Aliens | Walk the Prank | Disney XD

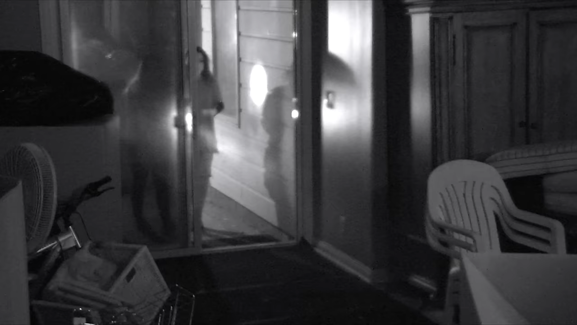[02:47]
So she's going in to rescue the dog anyway. Dude, we need to go get the dog. What is its name?
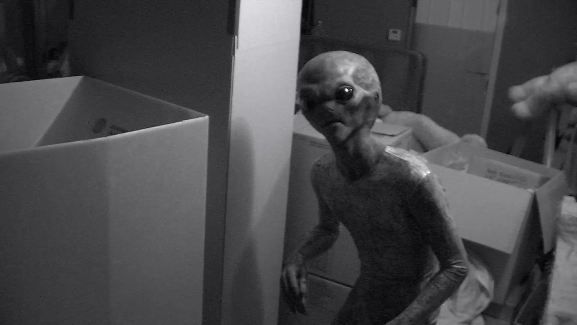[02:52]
Doesn't look like a dog to me.
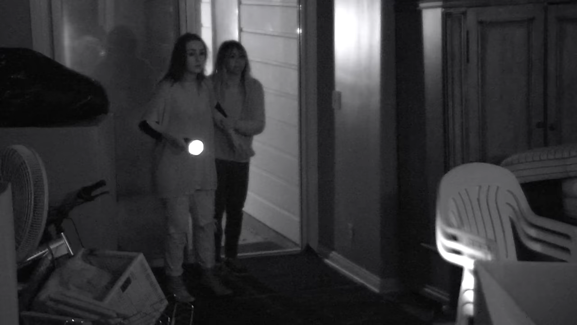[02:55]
Okay, it's in there. We have to get it. Yo, we have to get it. We have to get it. We have to get it. It's not her. Jasmine! Lily!